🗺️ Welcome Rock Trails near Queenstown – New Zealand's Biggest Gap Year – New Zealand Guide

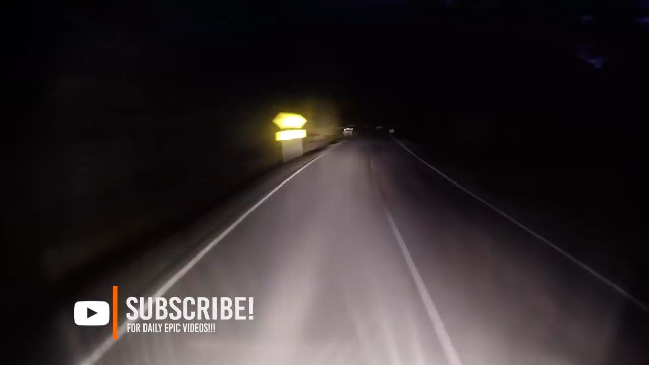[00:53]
We are waking up way before 4 o'clock and hitting the road toward Lumsden.